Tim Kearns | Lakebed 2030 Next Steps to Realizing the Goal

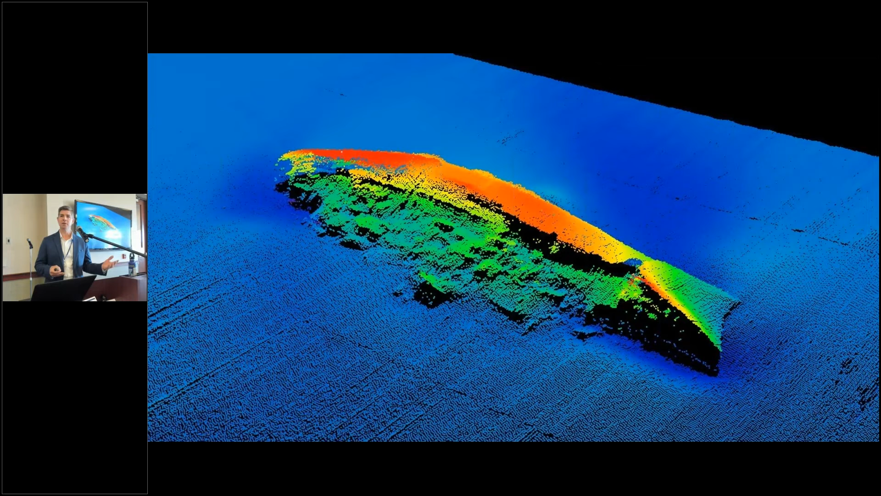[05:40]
And that's something that we can, we can attribute to CHS and Office of Coast Survey and the mandates that they follow. Other jurisdictional agencies and private groups, academia, have done also great mapping and exploration in the Great Lakes, which is awesome. We're super fortunate that technology has continued to advance, right? This is an image, I forget the name of the ship, but conjunction with NOAA and the company Voyus collected this ultra high resolution underwater. I think this is actually an underwater liner image. So technology has continued to advance. So many of the technology witness, all of the sponsors and the technology companies that are here continue to push the technology forward,
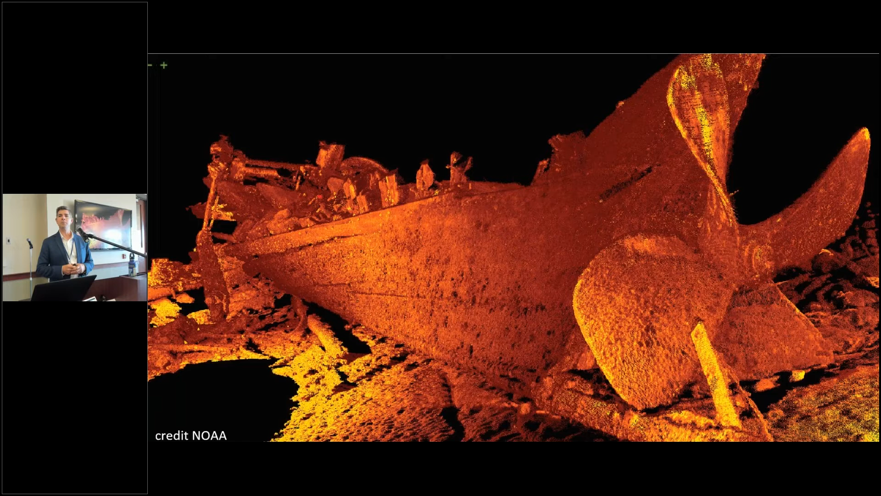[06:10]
driving down price, increasing access, lowering those barriers to entry.